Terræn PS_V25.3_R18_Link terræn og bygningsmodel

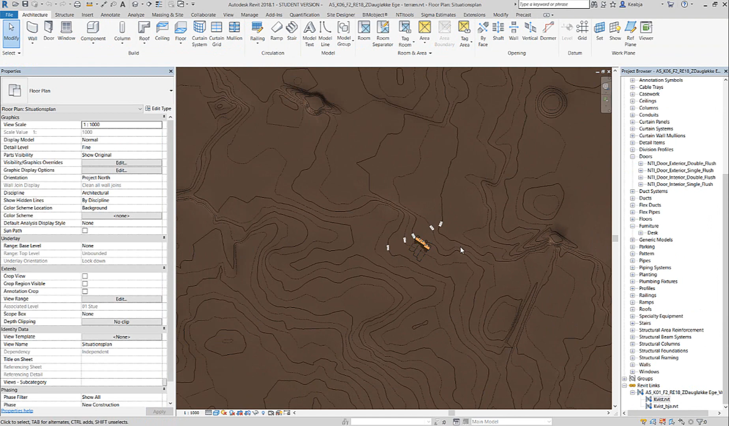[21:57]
Kan man se. Og zoom ind på det her. Der er rigtig meget terræn. Der er været ingen grund til at se. Så meget terræn.